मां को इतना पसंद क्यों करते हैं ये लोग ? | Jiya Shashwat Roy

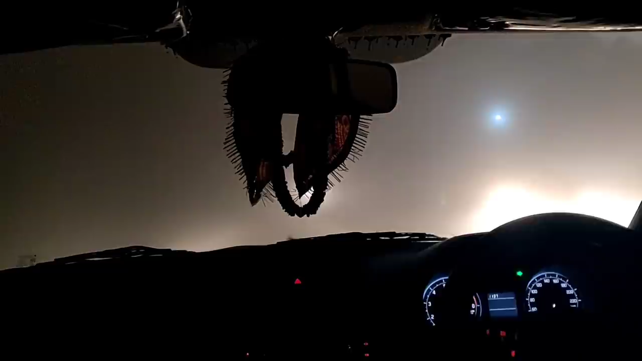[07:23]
पुरा कौहσα का और कौहसा भी इतना कि सामने की गारी तक नजर नहीं आ रहे थी। इतना सनमल सनमल कर हमें रात में चलना पर नहांने तो निकल चुके है और जाम से निकलने में